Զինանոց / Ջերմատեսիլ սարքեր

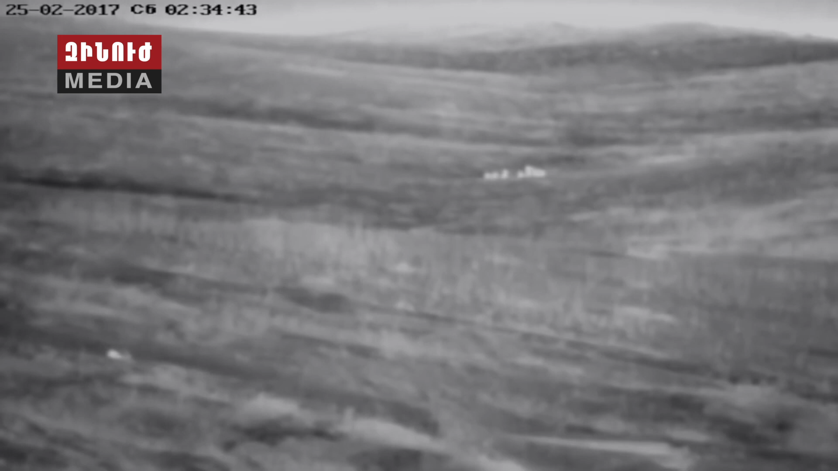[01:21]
Եվ որ ավելի լավ պատրաստված ենք ունենք իշեր այն տեսաներության սարգեր,
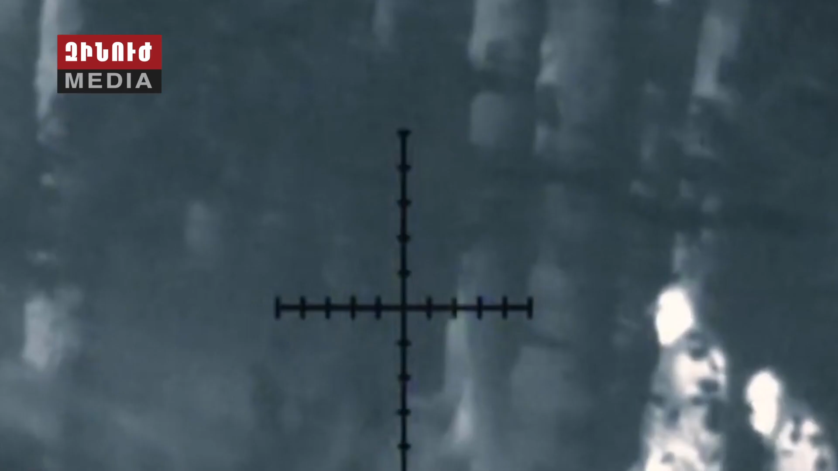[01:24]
բարսեց ենք պալոլ է զինանտ ետ խրամատ նկատեցինք հակարակորդի շարժը։ Աշոտա
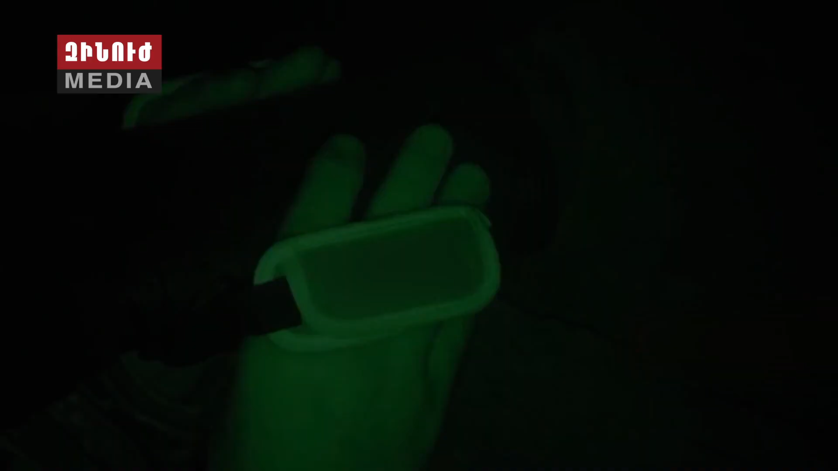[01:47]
ունենք տեսաներության սարգեր, ու հակարակորդին եք ասեն,
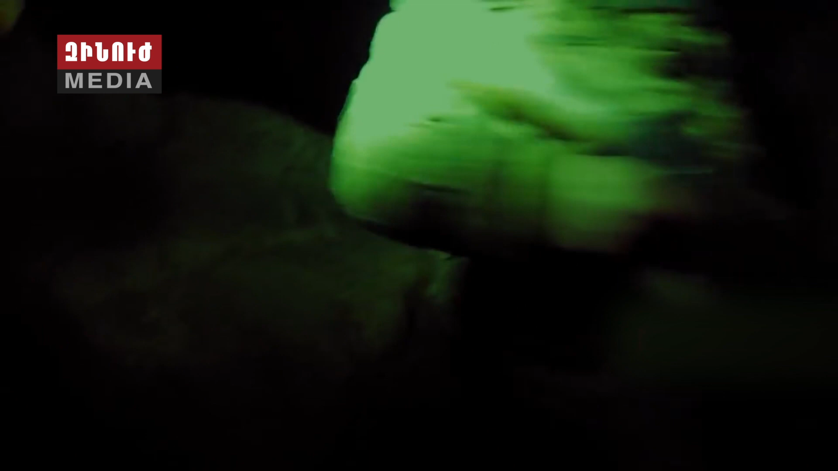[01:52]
որ ընդհարապես շանշ չկա որ կարայի մեզի կոդրի,